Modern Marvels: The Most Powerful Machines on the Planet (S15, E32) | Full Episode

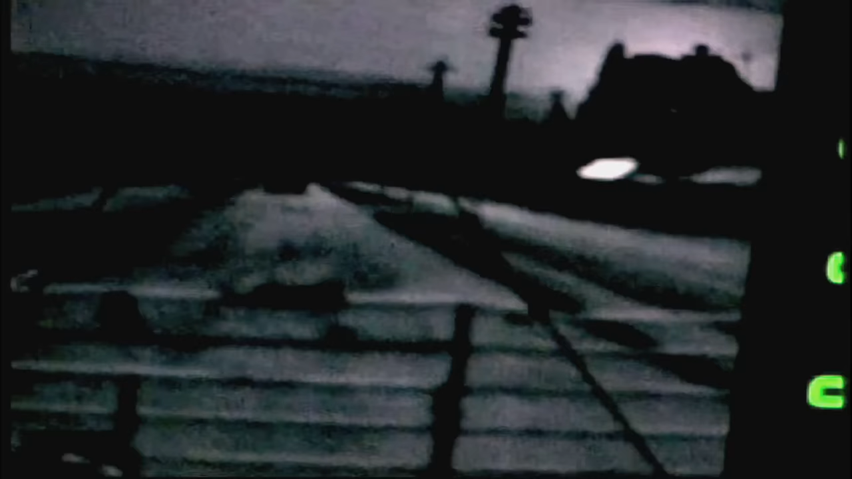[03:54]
Besides, the driver can see plenty on the monitors, with feeds from high def, night vision, and thermal imaging cameras.
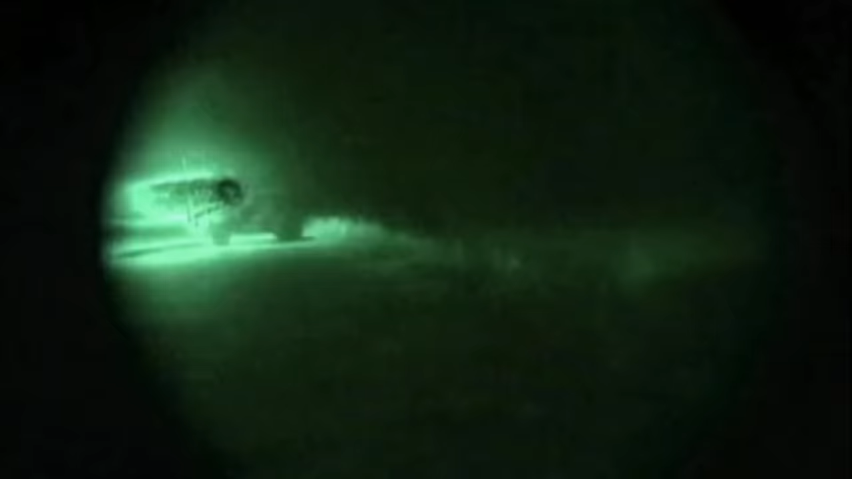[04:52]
Sitting just behind the driver, the gunner fires away with a Bradley's high-powered machine gun and anti-tank missile launcher.
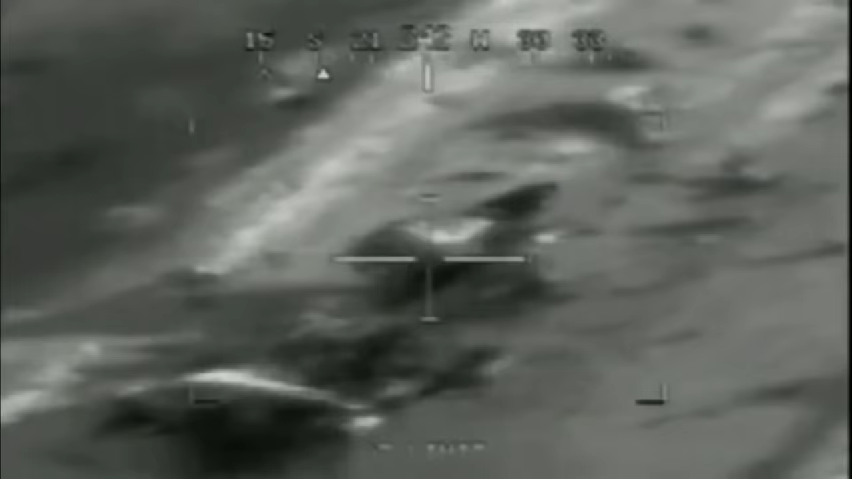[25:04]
Other images can be superimposed there, from those shot by the helicopter's cameras, to radar information.
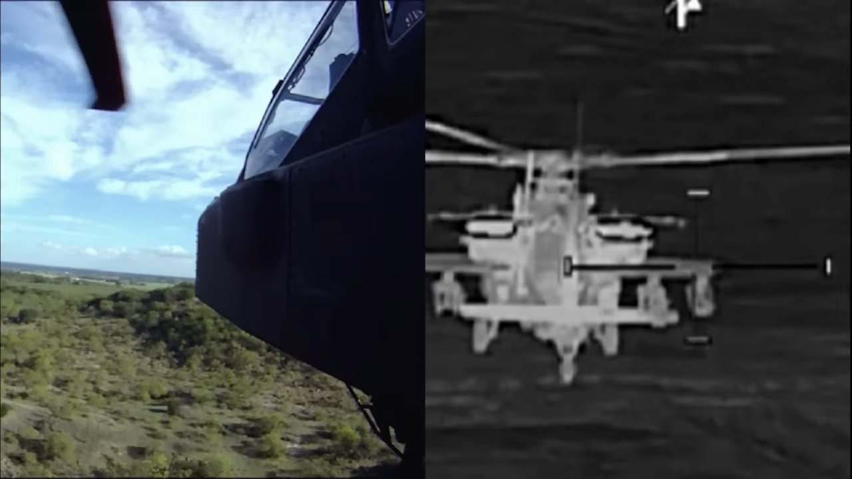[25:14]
he's left has to be free to scan outside the aircraft for threats. All the while, sensors are detecting exactly where his monocled right eye is looking.
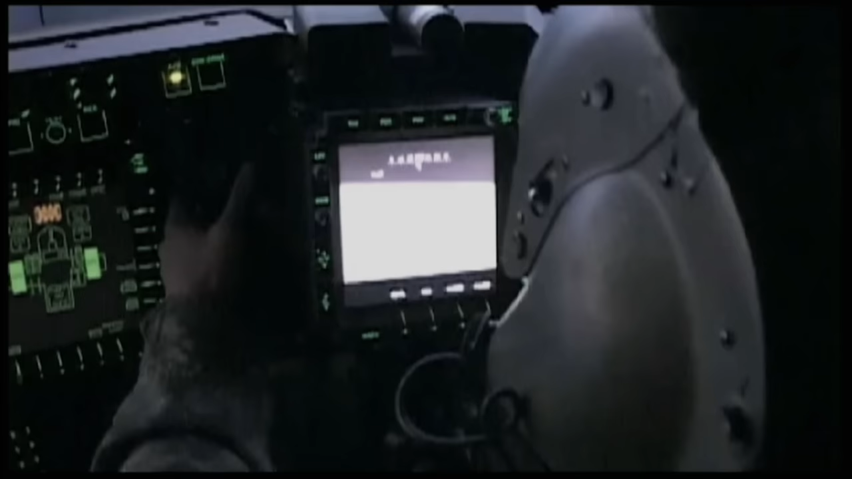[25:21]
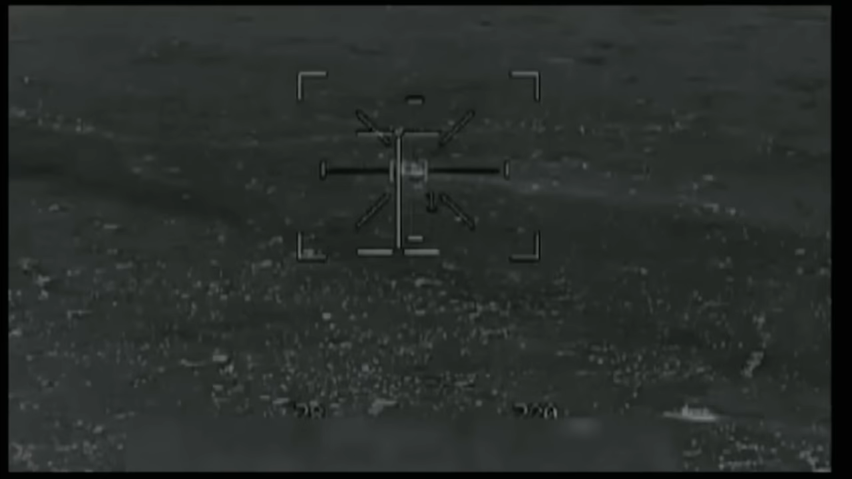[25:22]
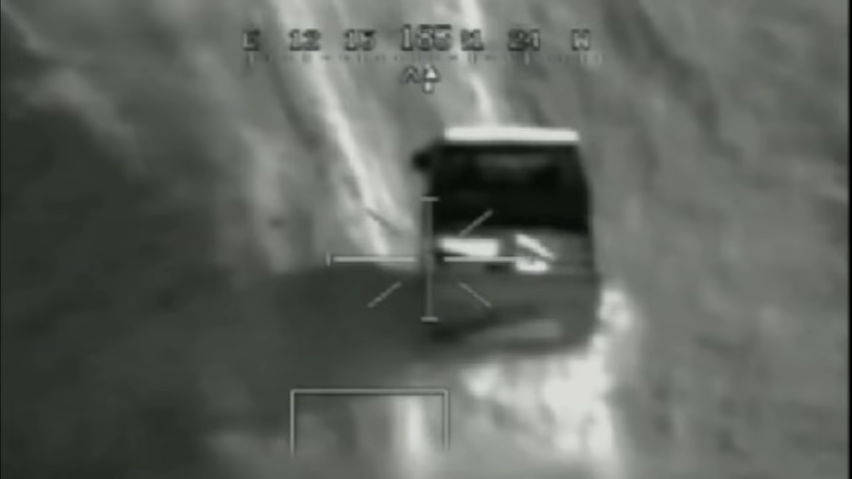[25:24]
Just move the monocle's crosshairs on a target below,